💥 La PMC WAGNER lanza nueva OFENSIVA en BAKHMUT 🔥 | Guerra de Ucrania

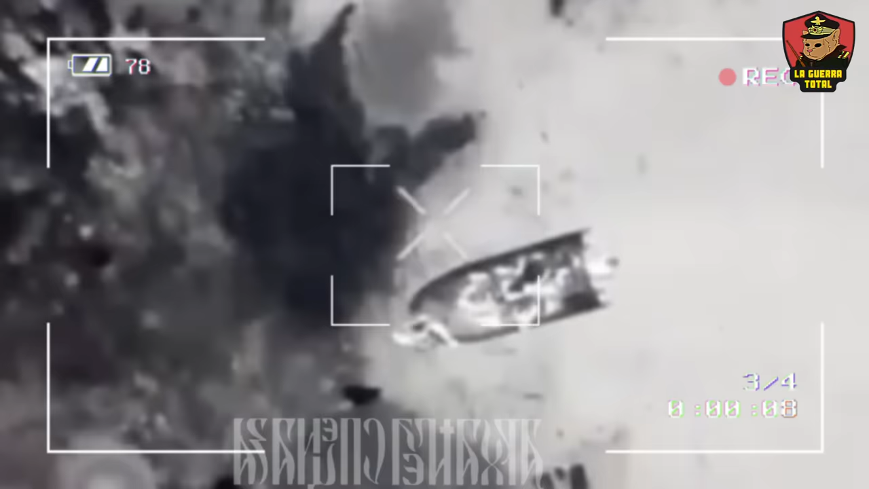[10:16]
incluyendo la observación de sus botes cruzando el río, el desembarco de sus fuerzas y la evacuación de sus heridos.